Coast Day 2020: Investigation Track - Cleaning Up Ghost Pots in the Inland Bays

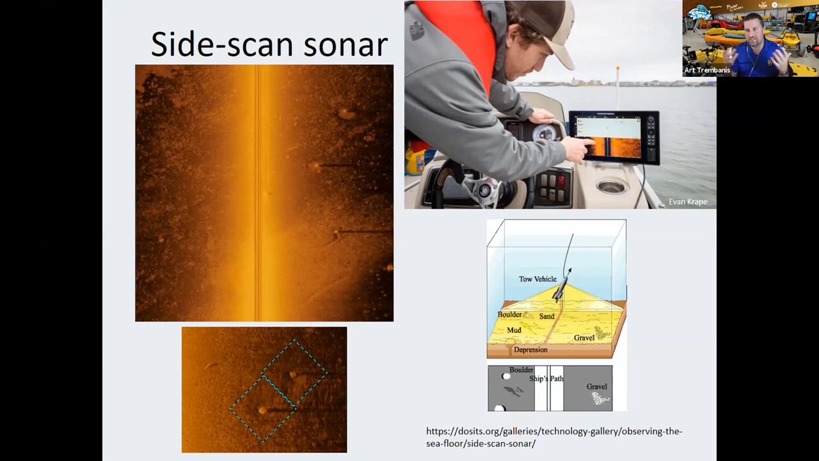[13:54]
which potentially opens up the, the prospects for us to engage, uh, other, you know, um, community scientists, you know, folks that could otherwise come out and help us do this mapping work. And so that, that's what we're using, uh, primarily in this project. If we go to the, uh, next slide then here, um, once we have, uh,